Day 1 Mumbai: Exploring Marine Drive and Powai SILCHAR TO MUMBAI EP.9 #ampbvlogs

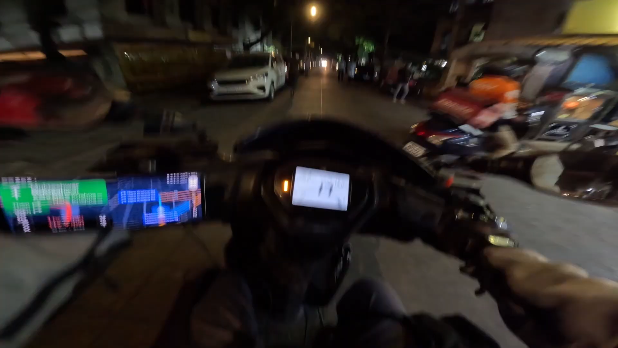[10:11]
अभी हम जाएंगे सीधा अपने होटल पे, होटल शबाना पे।
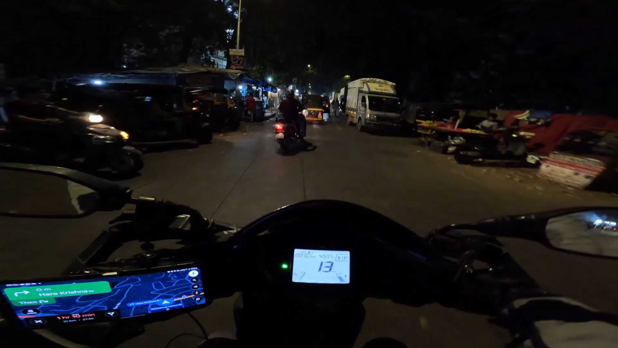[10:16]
यही सब रोड्स देखते हैं हम मुंबई कर निखिल जी के ब्लॉग पे भाई, वीडियोस में यही देखते हुए आए हैं हर बार।